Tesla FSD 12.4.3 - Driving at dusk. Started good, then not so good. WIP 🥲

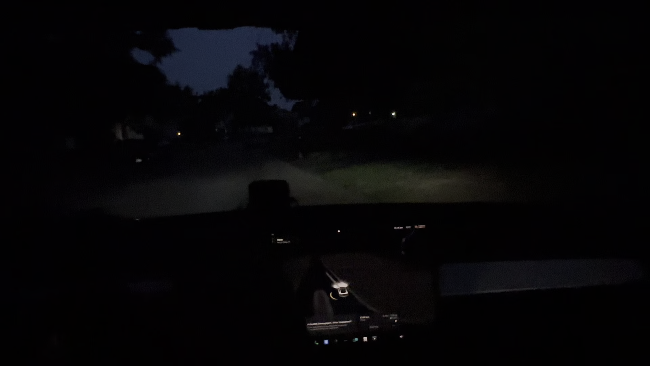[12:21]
So nighttime issue maybe. If you notice, I had to intervene because it was going to run into the median. It was actually probably going to go left of the median. So at least we got that one on camera. You know, instead of you guys actually hearing me say that it's an issue, you get to see what I'm talking about that it was an issue. And I had a car behind me, which is why I intervened as quickly as I did.
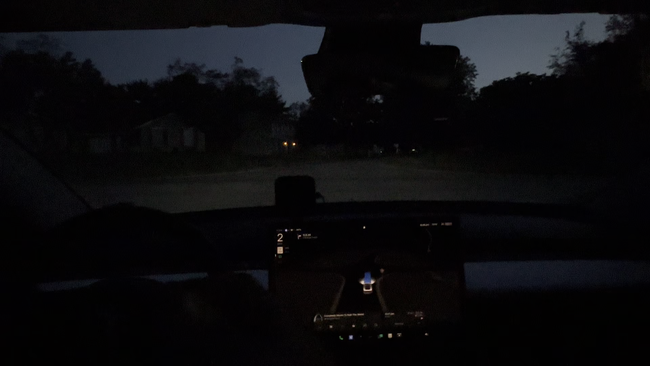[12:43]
With no cars coming or around, I would have actually tried to play that out a little bit. But I did not want to deal with the issue of the car behind me, you know, potentially causing an issue there. So too bad that we had a car behind us. Because otherwise, if it went down the wrong lane, since there were no cars coming, I might have let it do it. Just for the fact of proving that sometimes it just doesn't know what it's doing.
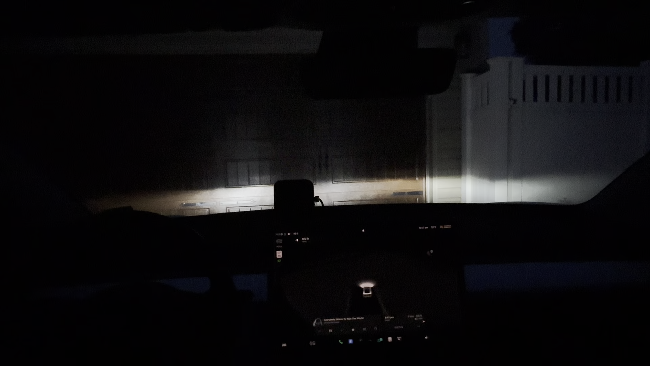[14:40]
It will actually park itself. Unfortunately. It parked itself in the wrong driveway this time. So. What do you do? It's a work in progress for sure, guys. Work in progress for sure. So. Let's see. Let's see if we can give it a helping hand. Let's, let's do this. I'm going to press home again. This time, I'm going to go. All right.
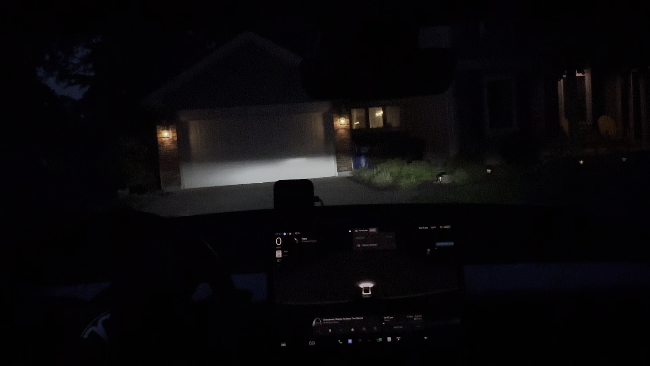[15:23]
There you go. That was, that was it. It actually did a better job on the other one. So. There you go, folks. It will try and park itself in the driveway. And.
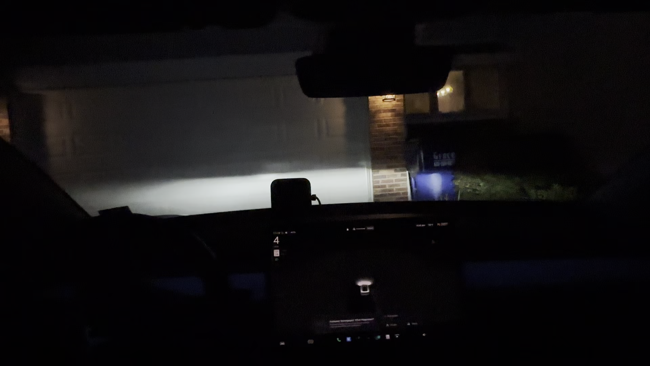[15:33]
You know. We got a. It took a little while before we got to the hairy parts of the drive. But I will call those out when I post the video. So that way.